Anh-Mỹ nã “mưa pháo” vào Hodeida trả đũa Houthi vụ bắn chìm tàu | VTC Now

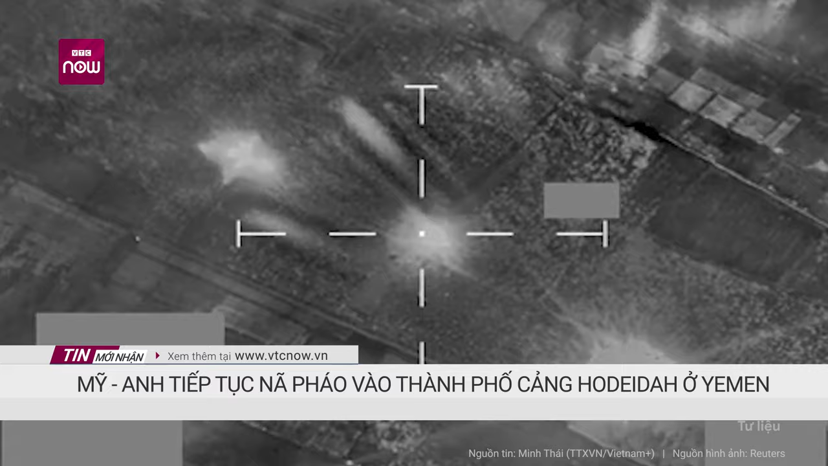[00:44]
Bốn cuộc tấn công nhằm vào các khu vực Al-Jabana và hai cuộc tấn công nhằm vào các địa phương duyên hải Ras-Isa, Al-Charlip ở phía bắc thành phố Hodeida.